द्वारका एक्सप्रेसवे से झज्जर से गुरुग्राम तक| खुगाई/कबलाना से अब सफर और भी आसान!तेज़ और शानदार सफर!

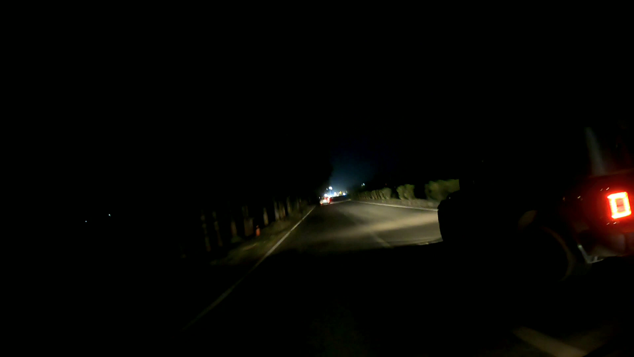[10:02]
ही बांटता है, लेफ्ट साइड में बांटता गाँव
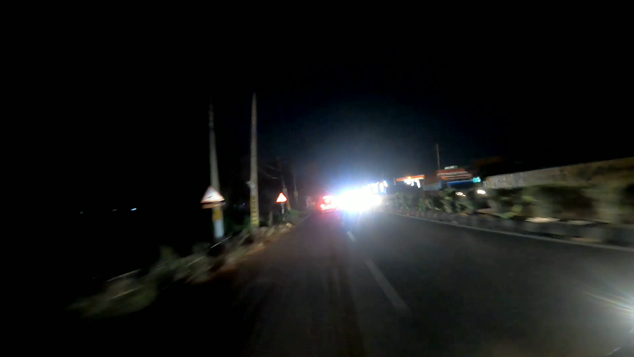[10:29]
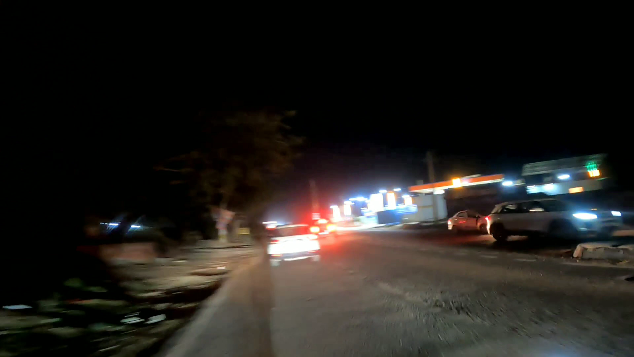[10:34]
आगे गाड़ी चल रही है। ये भी अनु
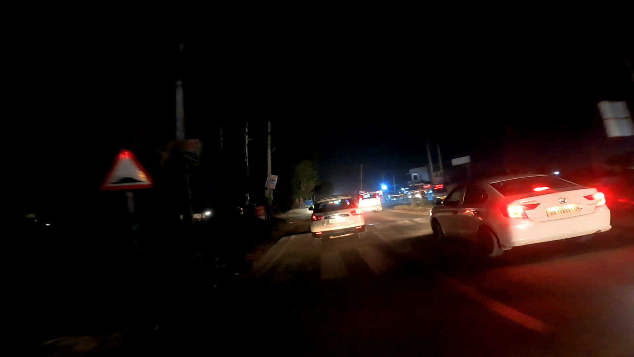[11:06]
ये लेफ्ट वाला रोड निकल गया बहुत कौन के लिए
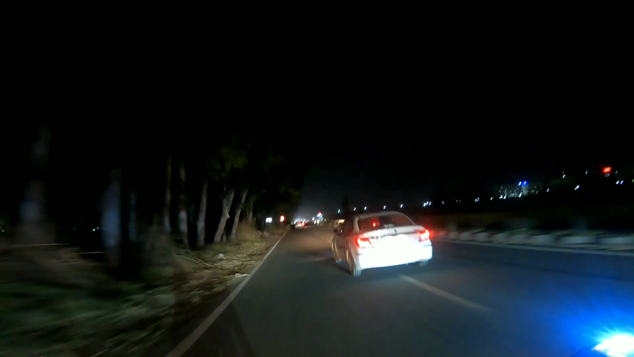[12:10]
ये है भाई बाड़सा के एम्स हॉस्पिटल की है, और सारी की सारी लाइट है। काफी बड़ा हॉस्पिटल है ये बाड़सा में, एम्स जैसे दिल्ली एम्स है ना, ये उसी के ही एक ब्रांच है। यहाँ आपको इसका एंट्रेंस दिखाई देगा,
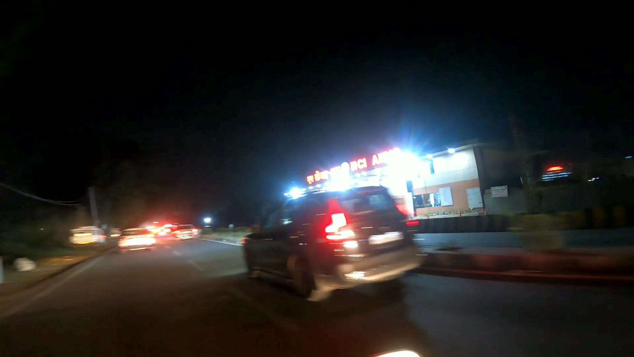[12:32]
राष्ट्रीय कैंसर संस्थान जो कि बाड़सा गांव में है ये, और यहाँ पे आ गया भाई नाका,
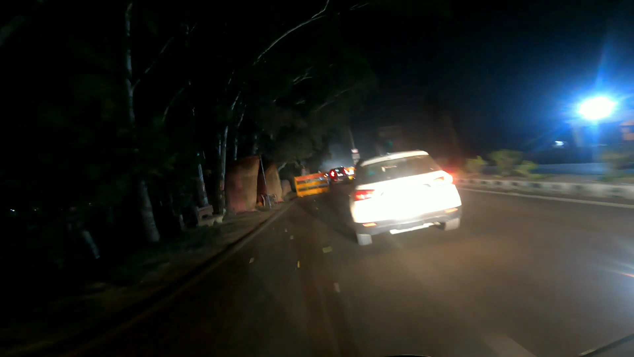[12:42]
लेकिन है नहीं कोई, सिर्फ झज्जर पुलिस।
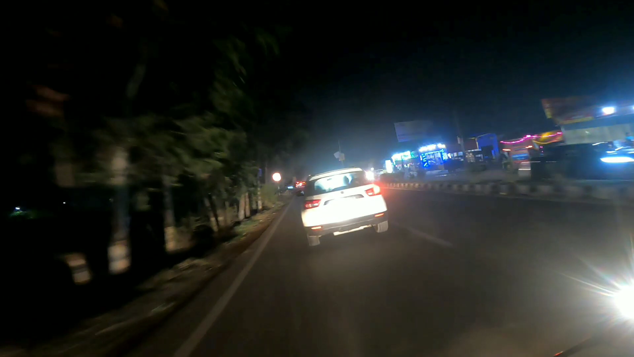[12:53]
तो यहाँ से एक और एंट्रेंस है बाड़सा गांव का,
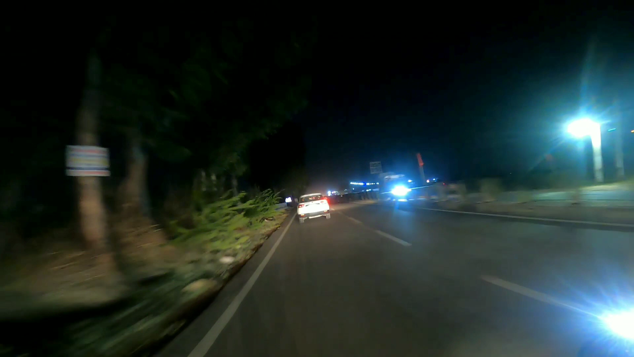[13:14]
इन सड़कों पे भाई ट्रैफिक आपको ज्यादा नहीं मिलता है।
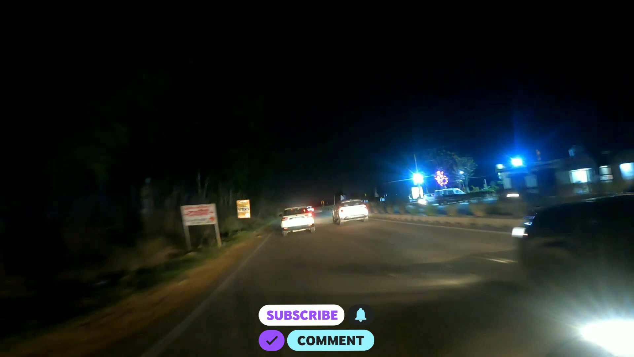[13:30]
यहाँ ट्रैफिक ना के बराबर होता है, लेकिन फिर भी यहाँ पे स्पीड हाई हो जाती है तो थोड़ा कंट्रोल में ही गाड़ी को चलाना पड़ता है। भाई यहाँ पे आ गए हमारे देश की शान तिरंगा, जो कि बहुत खूबसूरत लग रहा है यहाँ।
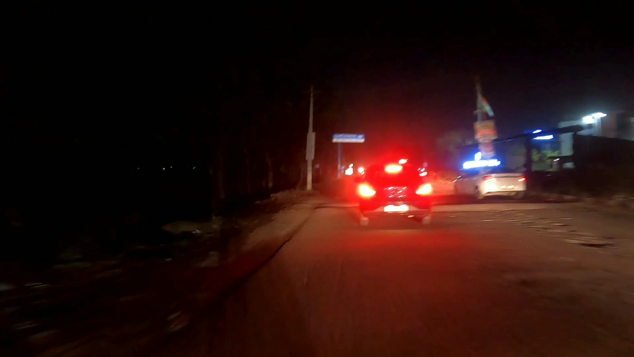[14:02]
ये SGT यूनिवर्सिटी के पास है, वालों ने लगाया हुआ है, मतलब ये जो फ्लैग है। तो भाई साहब हम पहुंच गए हैं चंदू,
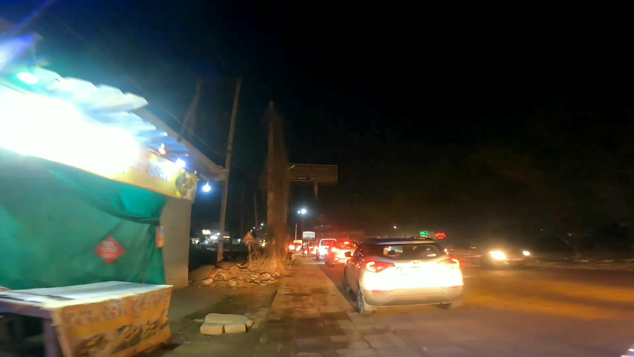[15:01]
गए हम और धनकोट में, मैं बताऊं आपको शाम के टाइम पे लगता है ऐसे ही जाम।
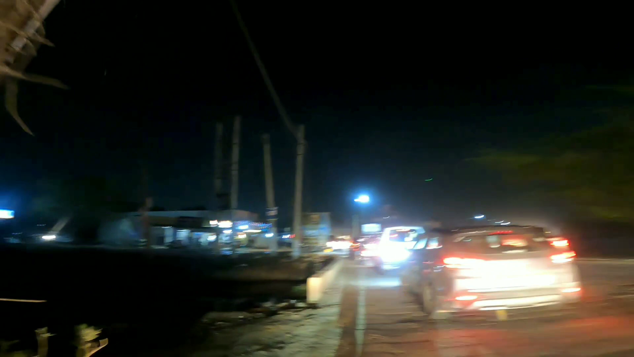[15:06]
ये आ गई आपकी नहर धनकोट वाली, और लेफ्ट साइड में धनकोट वैसे खराब नहीं है।
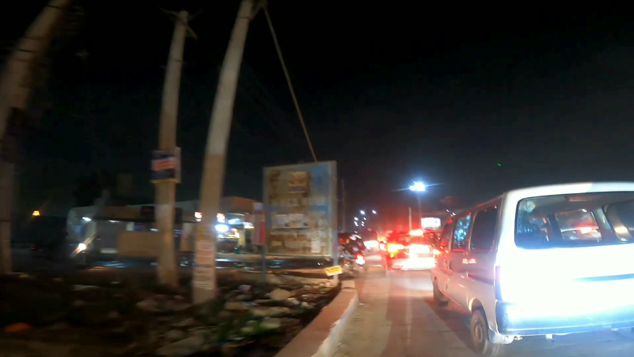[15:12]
एक तो आप देख रहे हो ये टाइलो वाला रोड है,
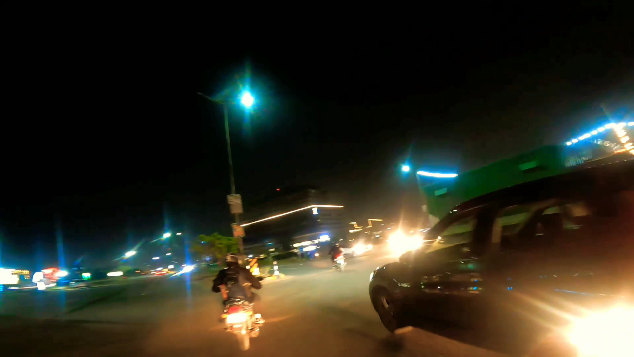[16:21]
तो स्वागत है आपका गुड़गांव में। क्योंकि हम आ गए हैं गुड़गांव में,
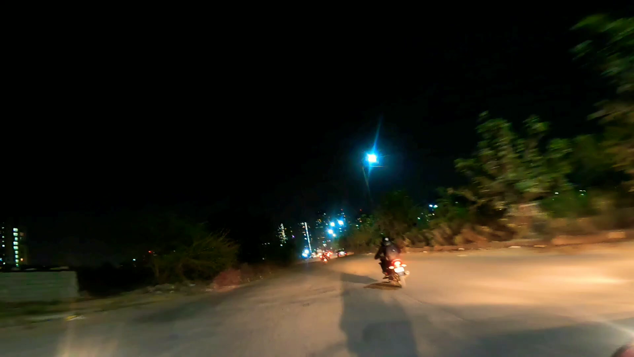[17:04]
अभी जो है भाई सारी सड़कें ऐसी चलेंगी, थोड़ी ठीक थोड़ी खराब, थोड़ी ठीक थोड़ी खराब।
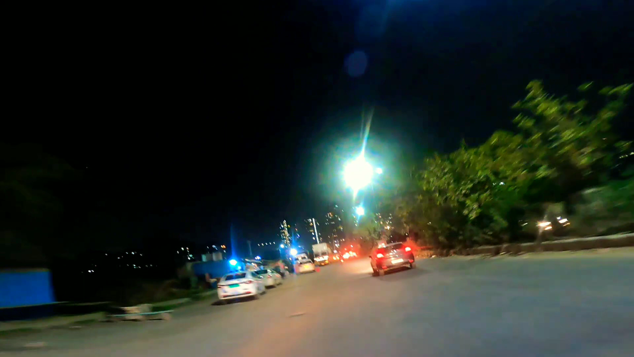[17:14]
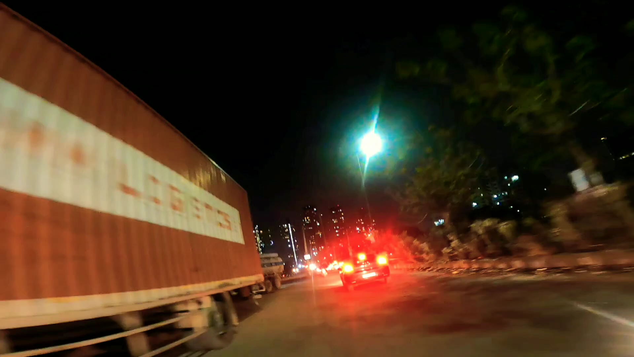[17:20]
और सामने की बिल्डिंगें एक नंबर लग रही हैं।